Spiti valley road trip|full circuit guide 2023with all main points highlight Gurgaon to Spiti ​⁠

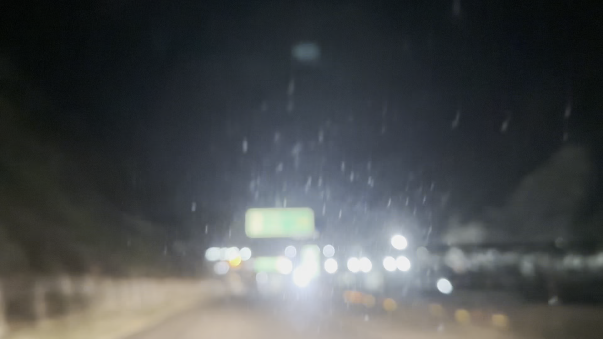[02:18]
کو ست نشیور کی واز بہت ہی خوبصورت آتی ہے اور یہاں پہ ہم
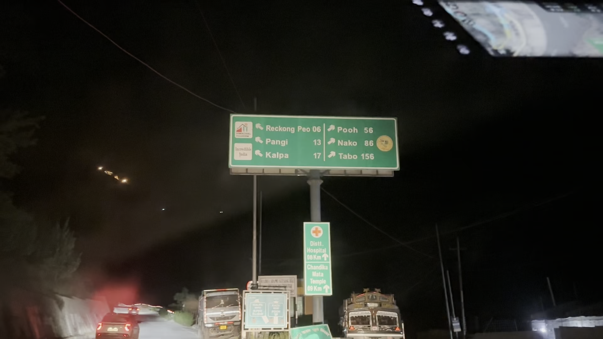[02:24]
دیکھ سکتے ہیں ریکانگ پیو اب صرف 6 کلومیٹر رہ گیا ہے اور ریکانگ پیو سے آپ کا کلپا صرف
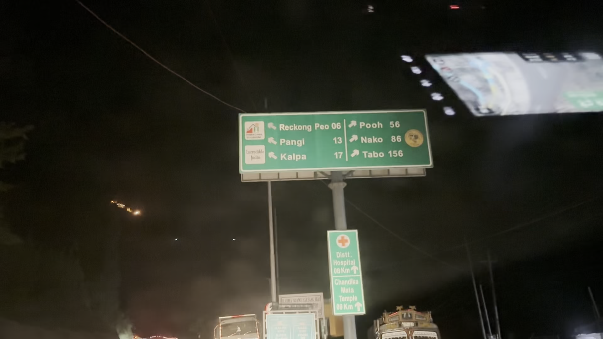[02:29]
11 کلومیٹر ہے سو آج کا جو ہمارا stoppage تھا وہ ریکانگ پیو تھا ہمارا جو stay تھا جو ریکانگ پیو